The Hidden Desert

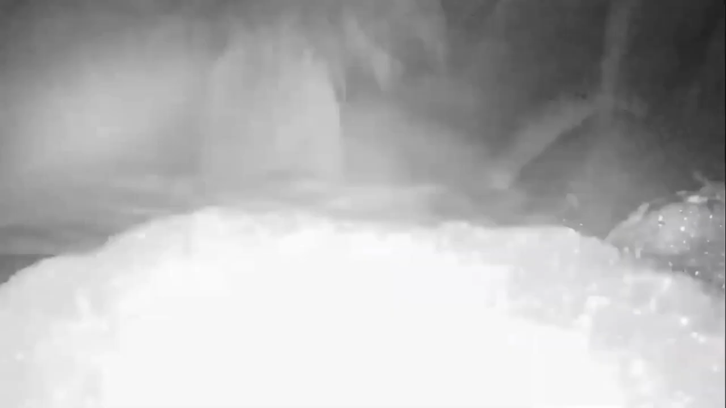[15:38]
uh flash flood going in front of the camera
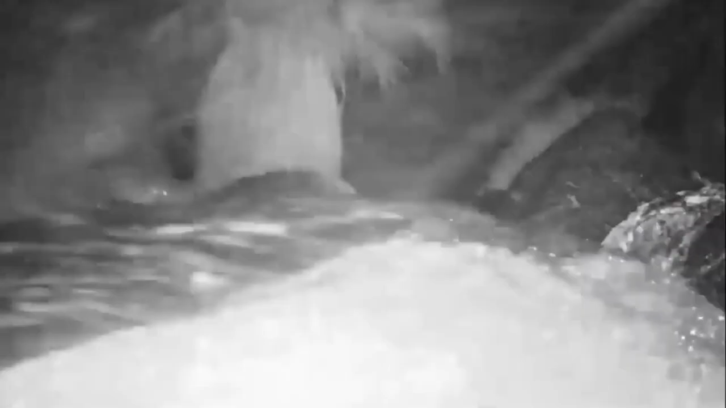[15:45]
day and then going until five in the morning of the following day and you just see the incredible amount of water that came
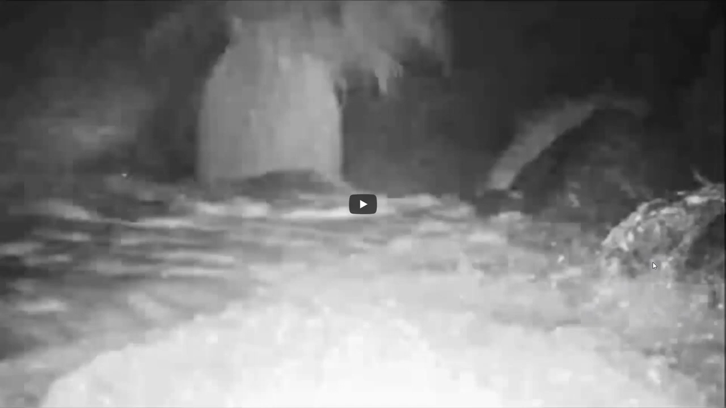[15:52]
through the canyon there but luckily we do get lots of life in fact we've seen uh at
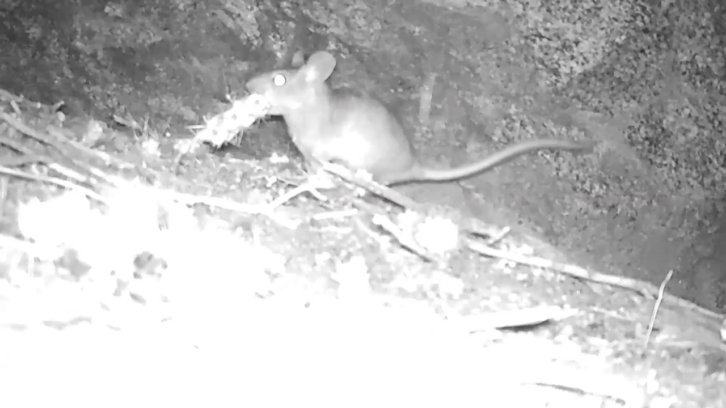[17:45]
uh pack rats this is a pack rat carrying uh nest building i guess or carrying a cactus um a branch in its mouth to help build up its den chuck wallace
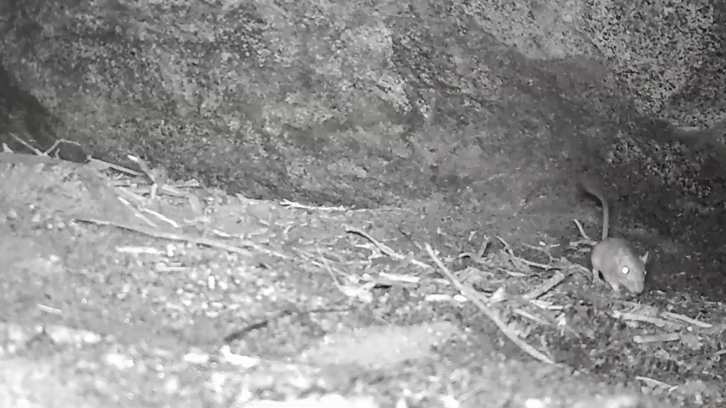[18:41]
rodents that include pocket mice and kangaroo rats that are hard to identify from the blurry um trail camera footage and if we look at the water
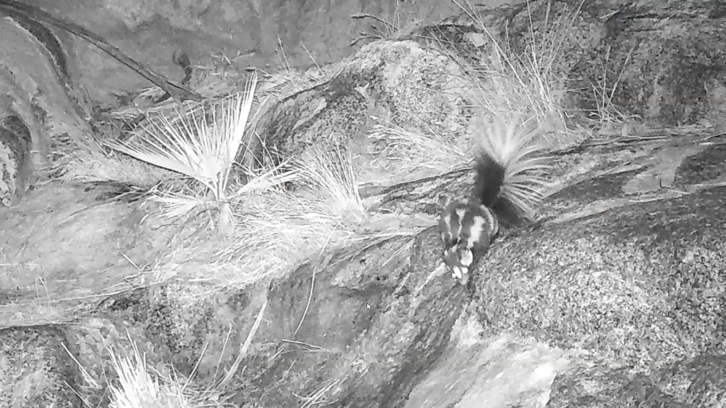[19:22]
we got is um i've been getting on the cameras is really um surprising and part of that has to do with their behavior so if you think about something like a coyote when it walks in for the camera we see it usually the coyote is there to drink some water and then it leaves but the spotted skunks really kind of hang around in front of the cameras so you can get a time lapse like this one which is just one night of spotted skunk hanging out in front
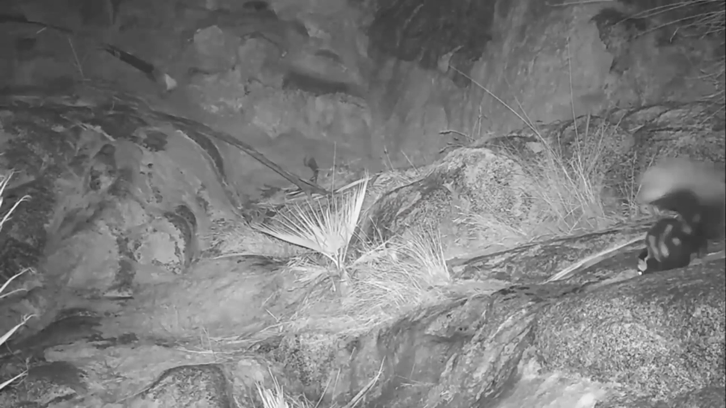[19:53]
of the camera and you get about 250 images like this in one night and then it'll come back the same night or that come back the next night and then the night after and the night after so it can be one animal that's really bumping up the numbers on those um on those species counts but this is you know it's just the way that spotted their behavior is that they like to be near a little bit of water and there's a seep here that it's kind of hanging around and probably eating uh like insect larvae and things like that that are taking advantage of the moist soil around that uh seep
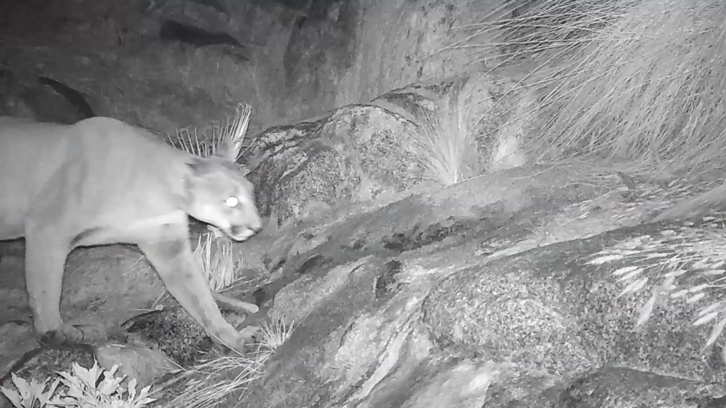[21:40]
mountain lions which have really we went for a long time actually um without seeing any mountain lions on the camera and then i guess it's been a good couple of years for mountain lions because they've really been um showing up in front of the cameras a lot well relatively a lot these are animals that you know you hike for your whole lifetime and you'll probably never see out in the desert but they're there
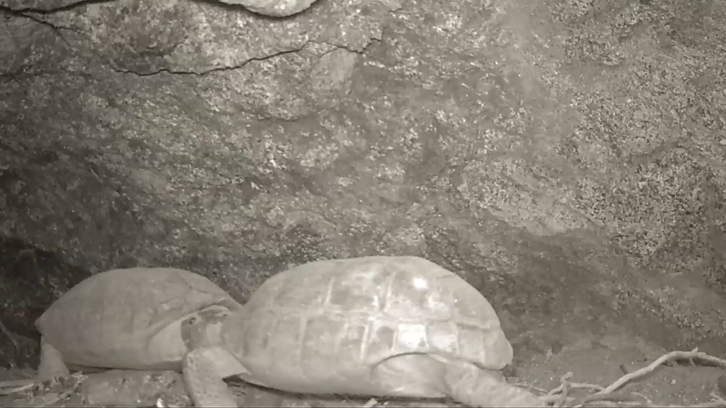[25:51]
lots of individuals and more than one tortoise in some cases now that tortoise on the left there that's a tortoise that came was in this spot for um for many days in a row and we were able to see that during the cameras and this was exactly what we wanted so we called up the researchers from the united states geographic survey who study these kinds of things and have licenses and equipment to study the tortoises and came out and uh had them come out and we got really lucky and actually
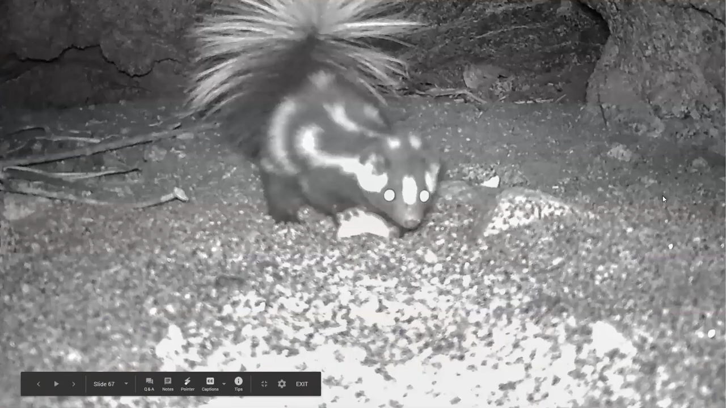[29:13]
you can also see other kinds of behavior so this is a spotted skunk again and it's actually in its hand got a tortoise egg that uh i can tell you from the image here or from the next few images that i saw i didn't eat the egg and the egg was already um it never wasn't viable i guess or um never hatched so the egg kind of was in that den for a long time uh the skunk didn't eat it this time but we were able to see that kind of behavior
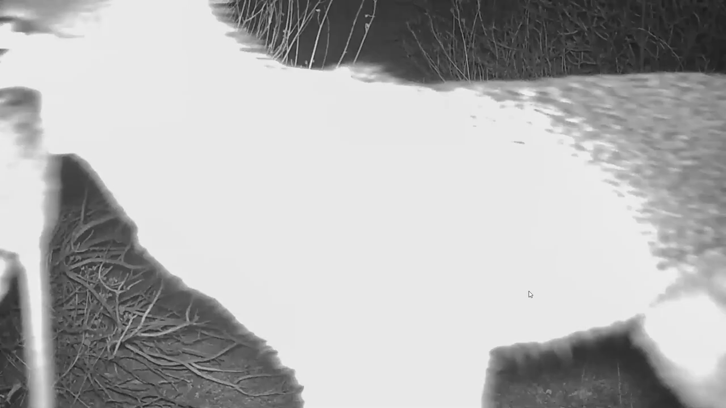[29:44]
here's a gray fox that actually has a uh half right in its mouth you can see these kinds of interactions this is back
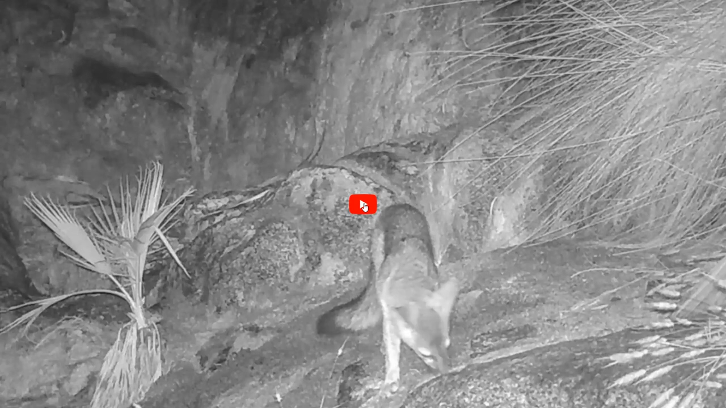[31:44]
this is one of my favorite interactions that the cameras have picked up so here's the gray fox and probably recognize the camera location
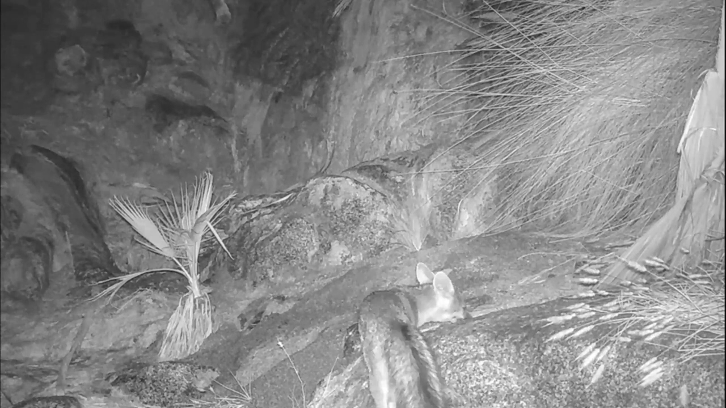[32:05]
and they didn't seem to um have any problem with each other they just kind of traded off in this area and they were both uh sniffing around for about 10 minutes or so just you know trading off on who got to have the water at the spot i guess and or who got to eat the little grubs in the ground um without uh ever obviously being um antagonistic toward each other or having any um idea that they were not getting along
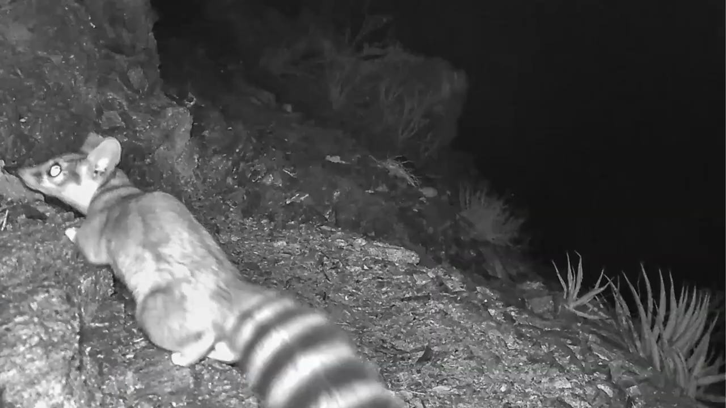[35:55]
chuckwallas this is the one image we ever captured of a ringtail which are like a sort of like mongoose that are found around in our mountains
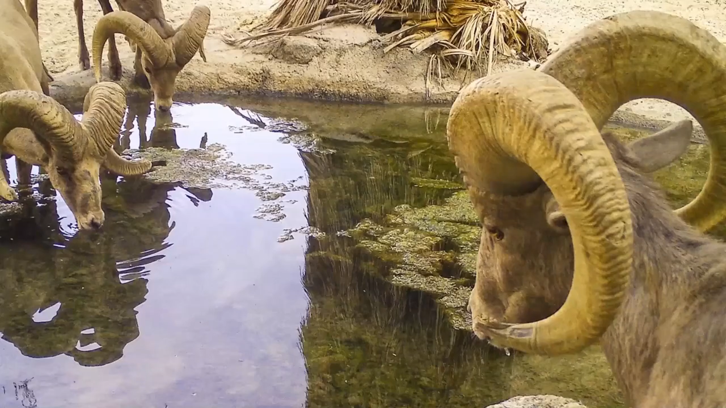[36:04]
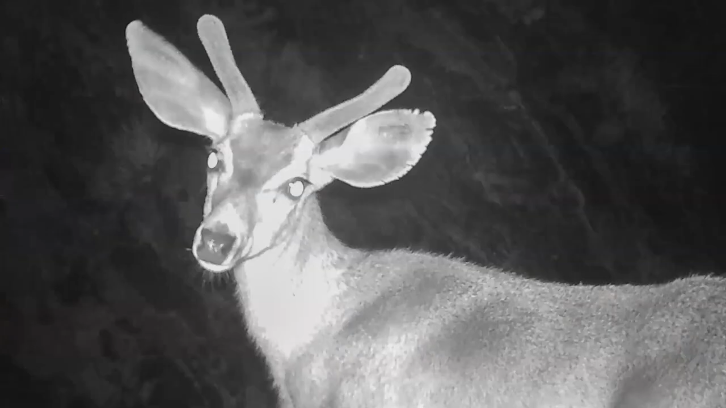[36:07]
bighorn sheep of course new deer desert tortoises